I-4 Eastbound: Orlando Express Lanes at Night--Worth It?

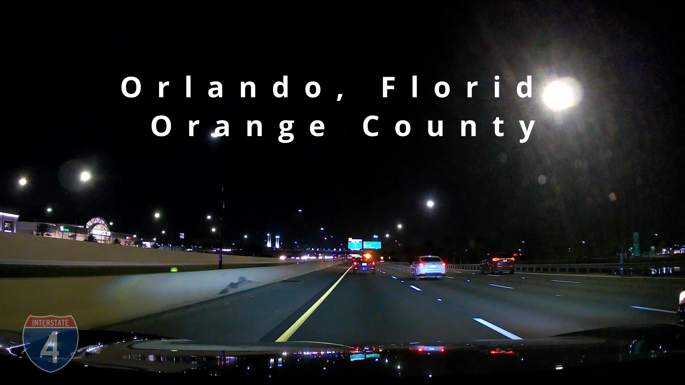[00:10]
two we're gonna see if using the express lanes at night gets us through downtown Orlando any faster or not let's go we're on I-4 east at the Conroy Road
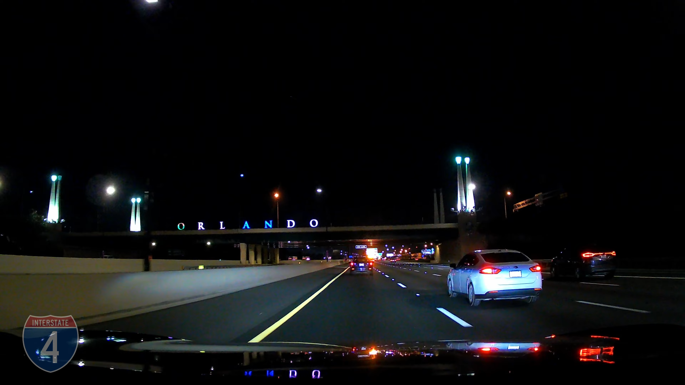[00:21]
exit which is just above us with Orlando lit up all the amusement parks are behind us which is where we came from and the John Young Parkway is coming up just ahead so we're on the west side of downtown right now it's a Wednesday night about 7 30 pre daylight savings traffic's not really too bad but we have the option to use the express lanes coming up soon and we've been talking about whether or not we're gonna do it hmm wonder which way we're
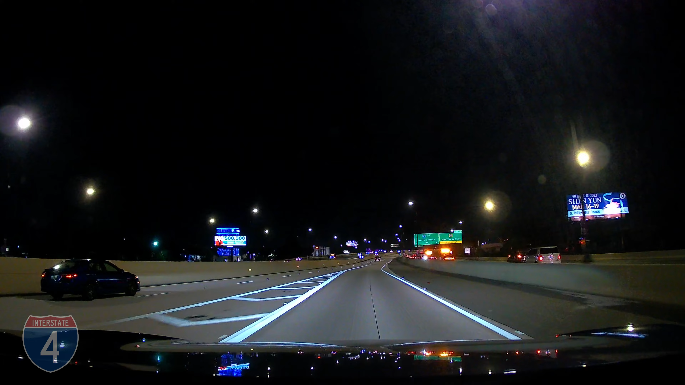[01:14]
talk about the Sunpass more in a minute second we could see the traffic ahead of us bunching up a little bit more and more we're heading for the coast so we're looking for the opportunity to glide through downtown without the slowdowns of exiting and merging traffic and third the price doesn't seem too bad I guess later in the video we'll figure out whether this was a good decision on our part or not but at least in this short period of time we've passed a big block of traffic in the normal lanes and the road ahead of us in the express lane looks wide open
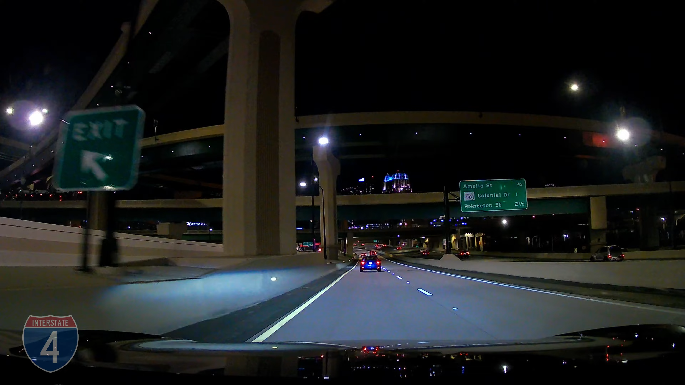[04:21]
here we're passing them to West Anderson Street and if you move your gaze to the left you'll see the Amway Center come into view while to the right we see the AC Hotel by Marriott the Amway Center opened in 2010 and is home to the NBA's Orlando Magic the ECHL's Orlando Solar Bears and the Arena League's Orlando Predators
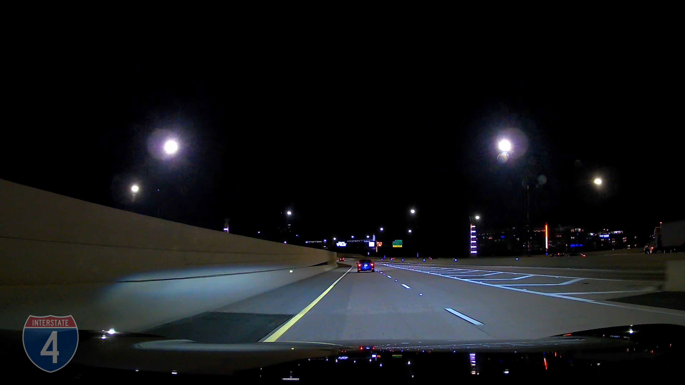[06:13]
well I'm looking at the traffic to our right and we're going faster than they are a little bit but it's not like it's slower congested over there so what do we think about our decision to use the express lanes for this stretch of road up to Florida 436 we will have spent two dollars on tolls and maybe we have saved ourselves a minute or two in time other than that first block of congestion that we went around when we first entered the express lanes those lanes have been pretty much moving as fast as we are so I think in this instance we probably didn't need to spend the two